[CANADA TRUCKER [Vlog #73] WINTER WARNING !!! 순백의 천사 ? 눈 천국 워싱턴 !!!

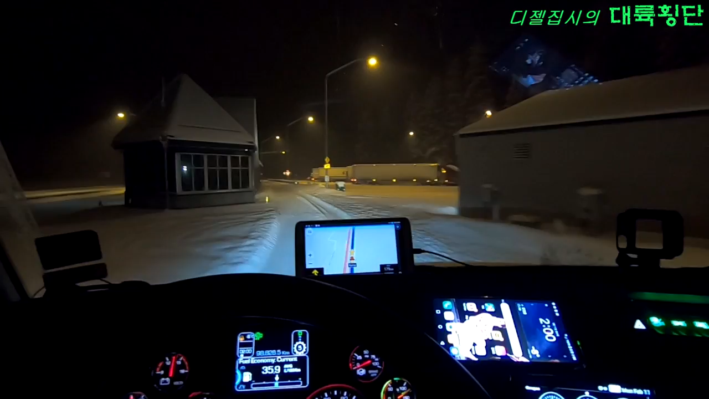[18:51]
웨이스테이션이거든요. 웨이스테이션도 눈이 많이 안 오니까 문 닫았습니다. 오늘 진짜 눈 많이 옵니다.